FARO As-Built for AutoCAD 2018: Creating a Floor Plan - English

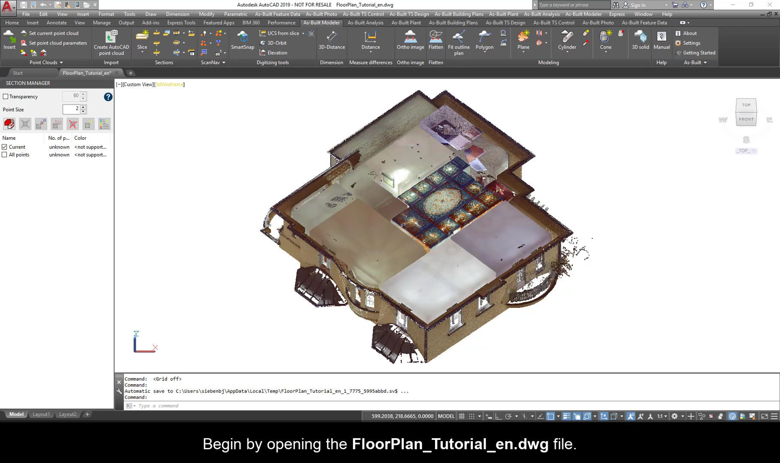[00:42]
You will find the data on the Ferro Knowledge Base or from the Getting Started page. Begin by opening the floorplan-tutorial-en.dwg file.
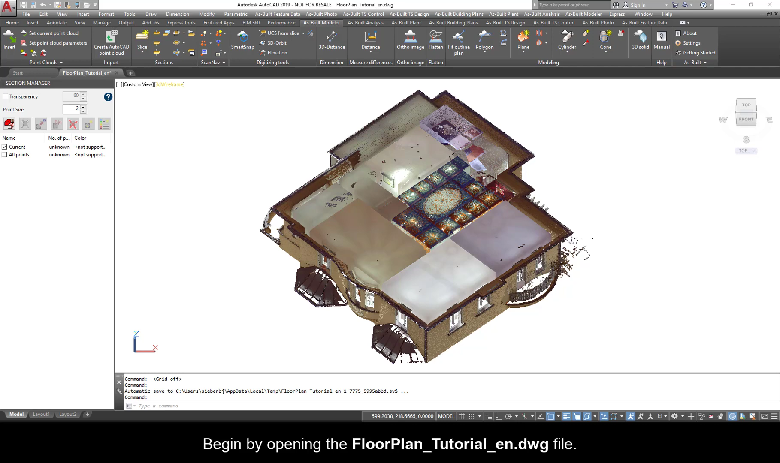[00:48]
First, define a slice to see the outlines of the rooms and walls.
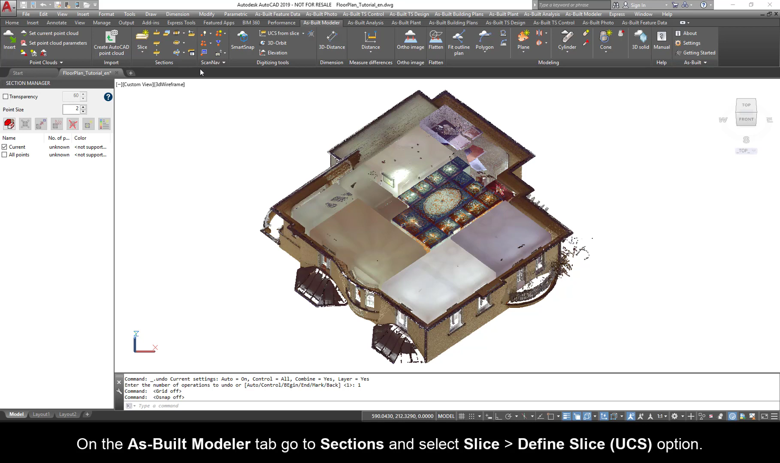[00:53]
On the As Built Modeler tab, go to Sections and select Slice Define Slice UCS option. Follow the command line prompts at the bottom of the screen.
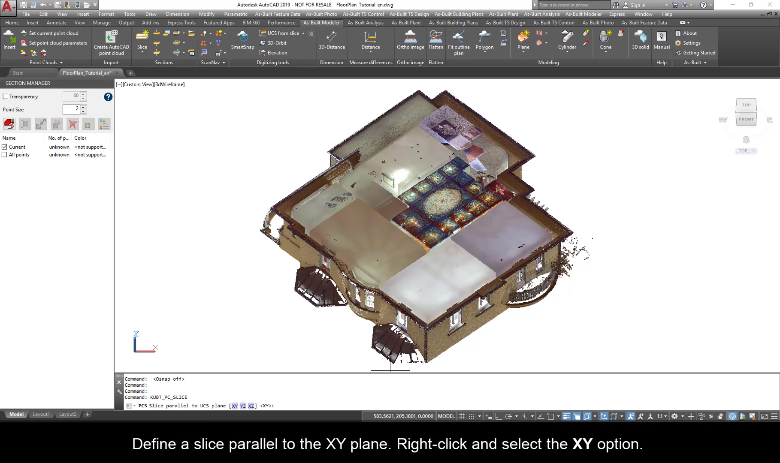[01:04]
Define a slice parallel to the XY plane. Right-click and select the XY option. Ensure that the Node Point Cloud Snap option is enabled and click the first point for the location of the slice.
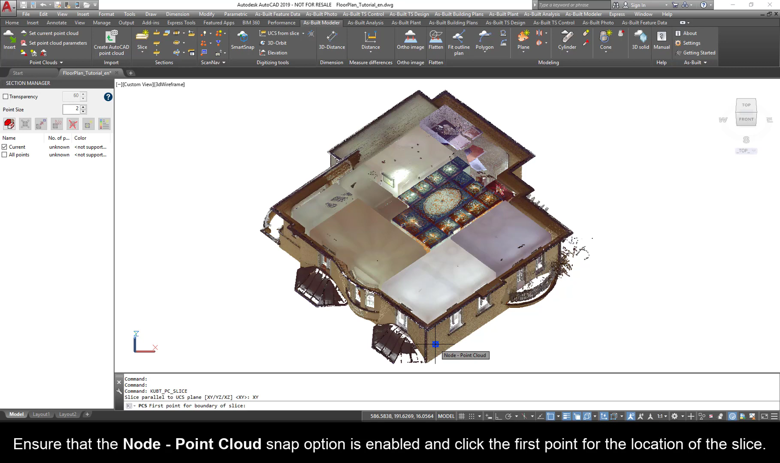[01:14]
Press Enter to define the thickness of the slice.
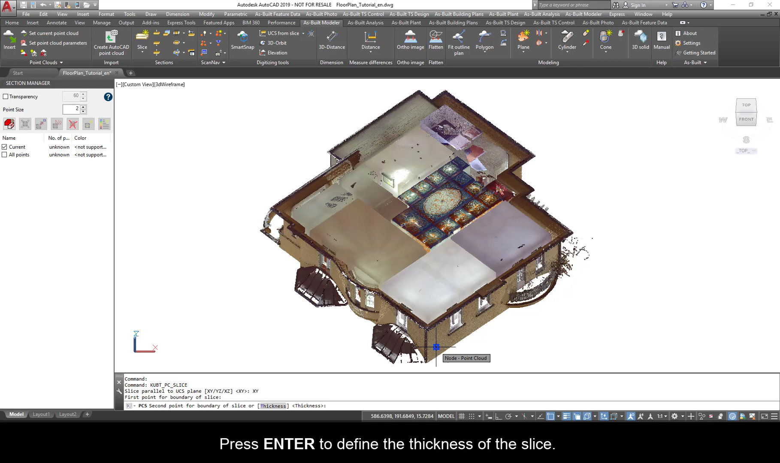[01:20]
Confirm the pre-selected 0.1 by pressing Enter or type 0.1 to get a 10 cm slice.
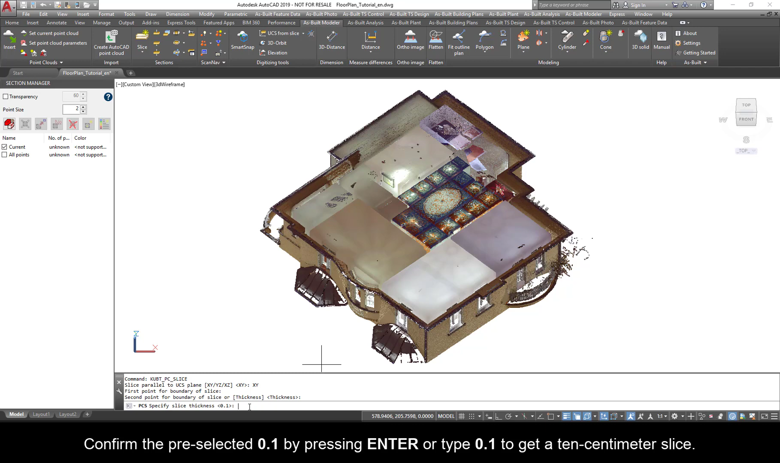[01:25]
Switch to the top view and zoom to the kitchen area.
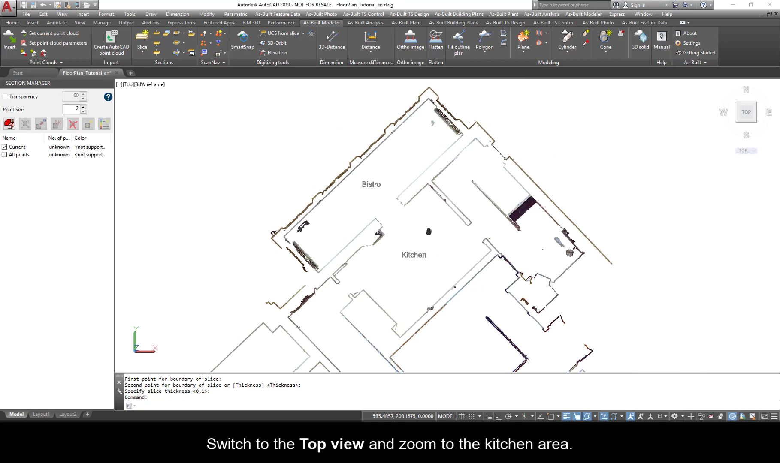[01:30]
Now we can clearly see the outlines of the walls. By default, the slice section we defined is labeled Current.
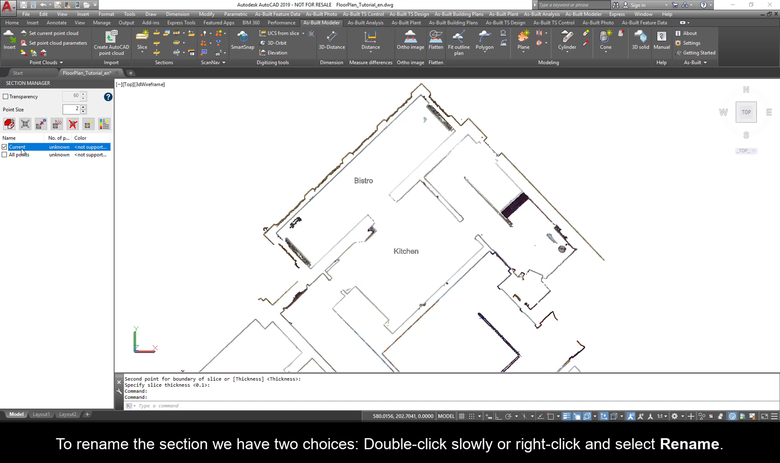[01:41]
To rename the section, we have two choices. Double-click slowly or right-click and select Rename. Rename it Slice Underscore Floor 1. Name your sections so they are easy to identify.
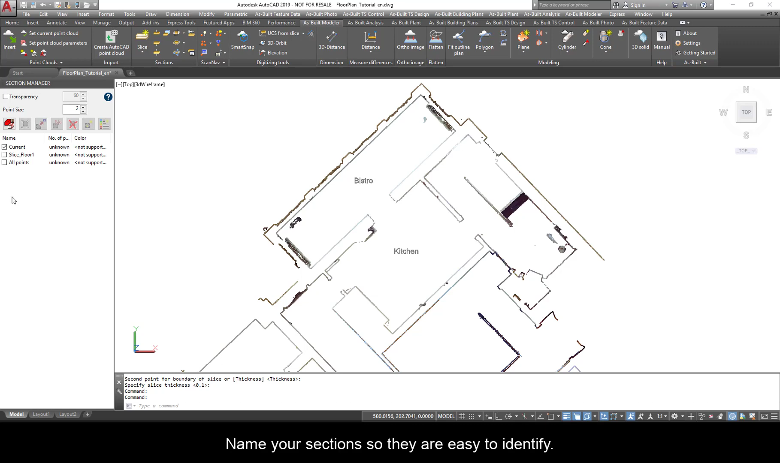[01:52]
By selecting or deselecting the box, you can show or hide the other sections. To isolate a section, right-click and select Isolate. Remember to save. Now we can start drawing our floor plan. Always begin with the walls.
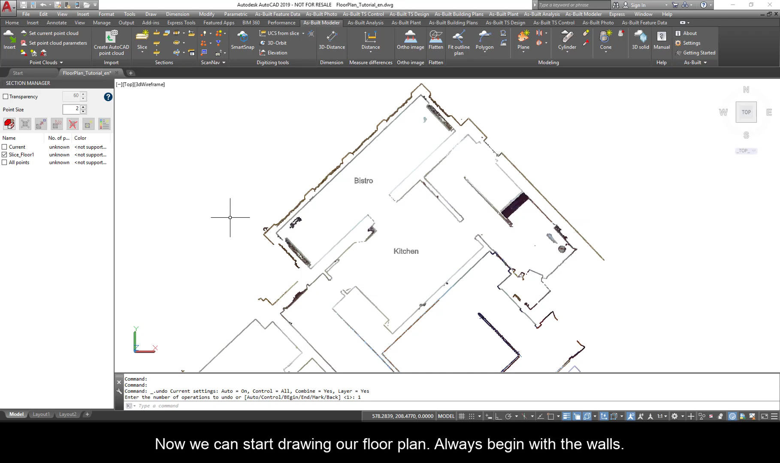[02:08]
Ensure to draw on the appropriate layer. Navigate to the Home tab and select Room Outline.
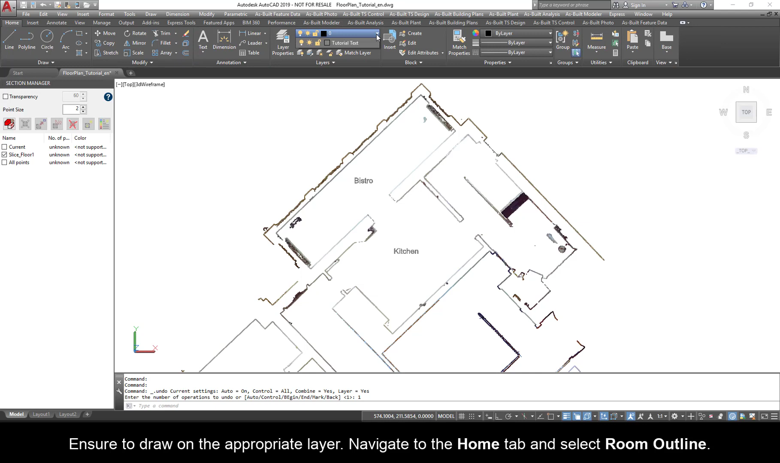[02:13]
Go to the As Built Building Plans tab and select a Fit Outline Plan command.
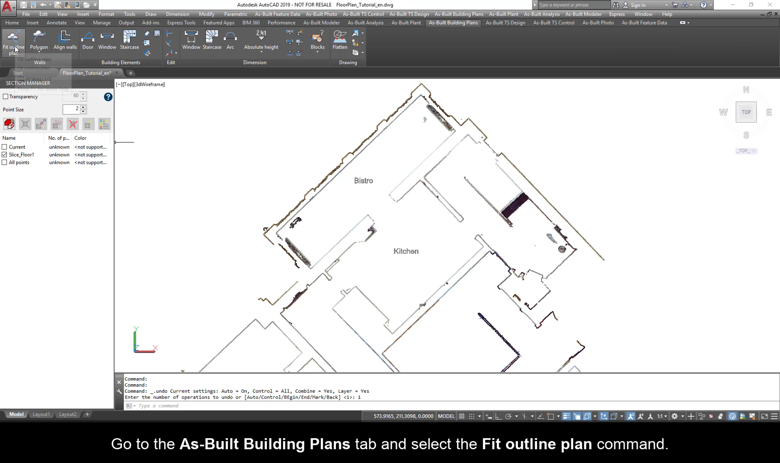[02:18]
Make a practice of looking at the command line.
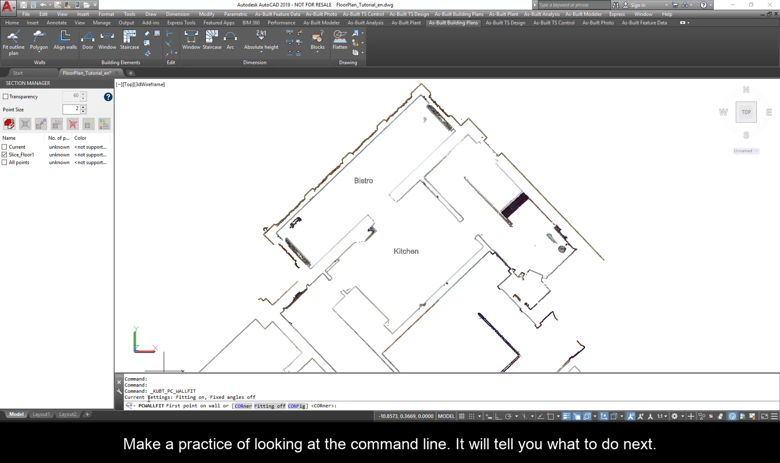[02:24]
It will tell you what to do next. Here, it asks us for the first point and offers additional options. And the line above it shows us the current settings. Ensure the fitting is on.
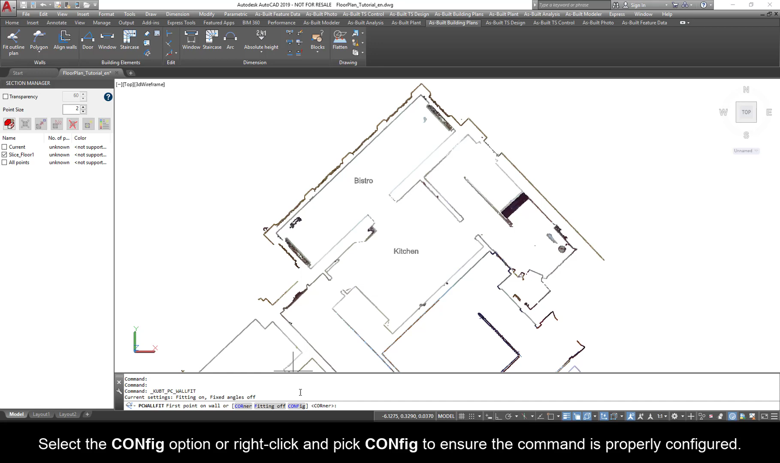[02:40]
Select the Config option or right-click and pick Config to ensure the command is properly configured. Now, select 2D Polyline. Ensure that the width of the search area is set to 0.1 meters.
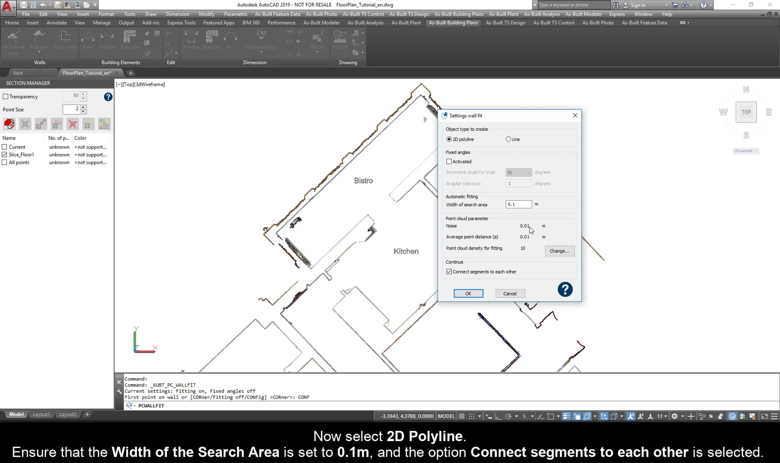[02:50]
And the option Connect Segments to each other is selected. Click OK.
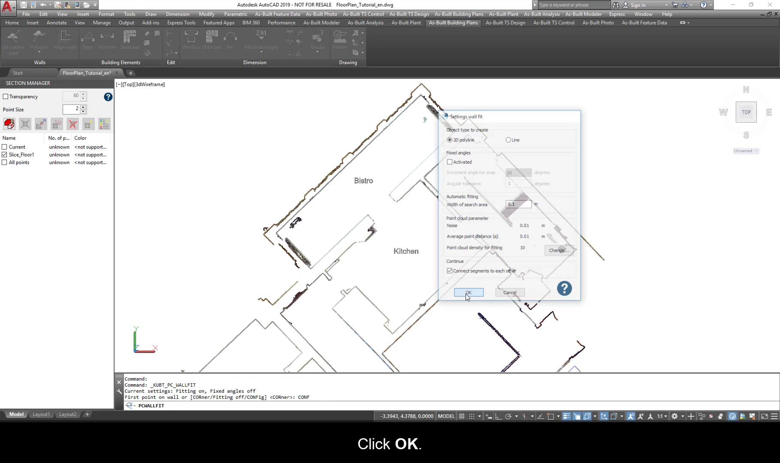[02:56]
Now, we are ready to start clicking our wall points.
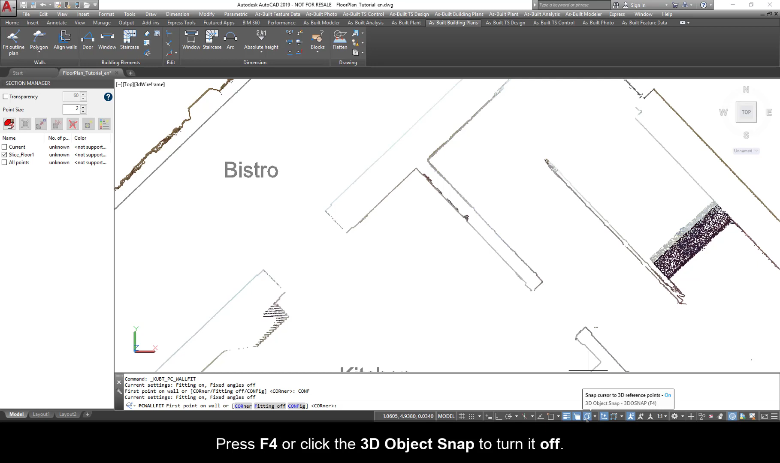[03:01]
Press F4 or click the 3D Object Snap to turn it off. The software will do the rest to match the lines to the point cloud.
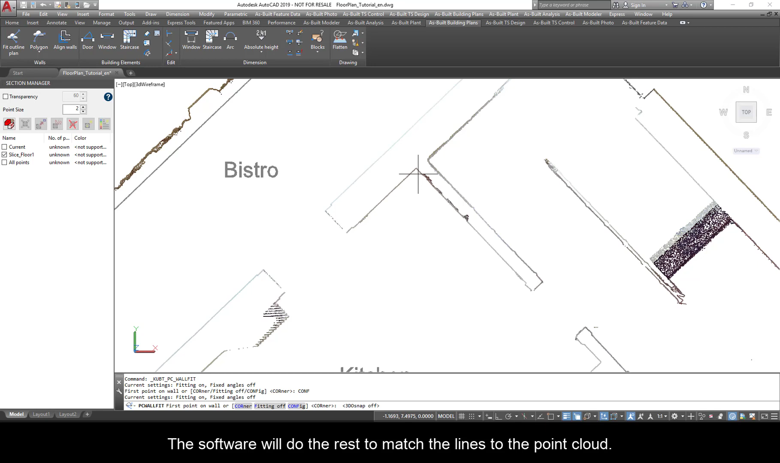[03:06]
Two clicks per wall is all you need.
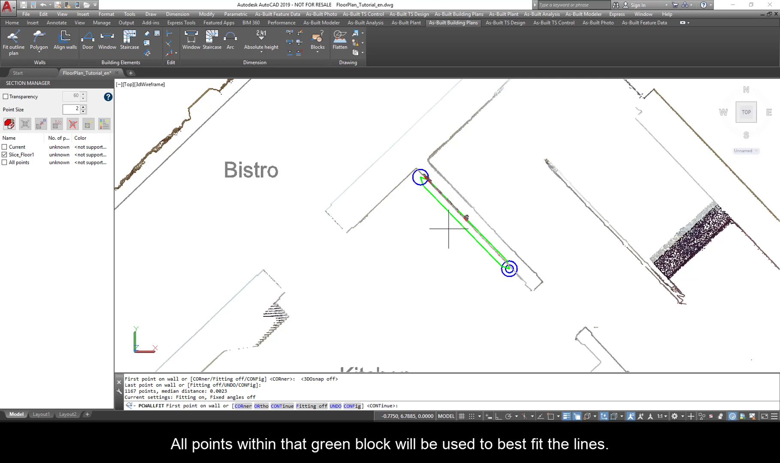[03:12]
All points within that green block will be used to best fit the lines. Continue with the next wall.
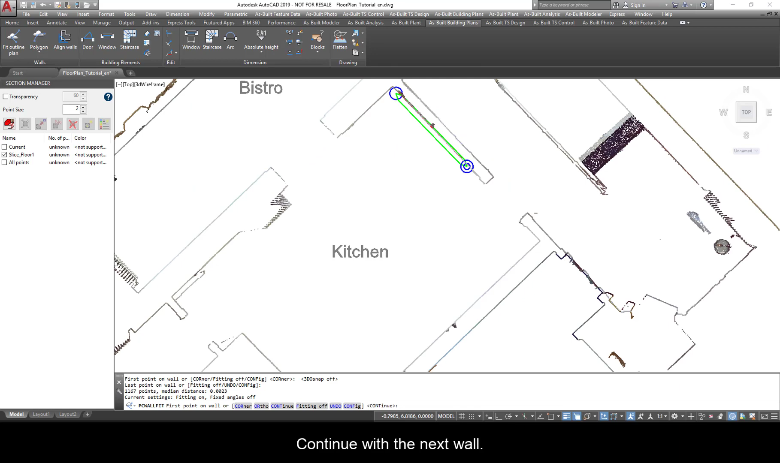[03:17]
The points do not need to be at the end points. The corners will be fixed automatically.
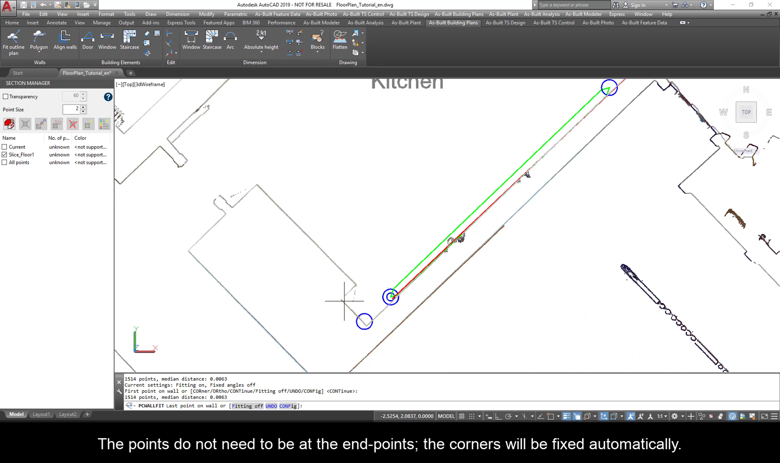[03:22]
In this next section, we don't have a lot of points.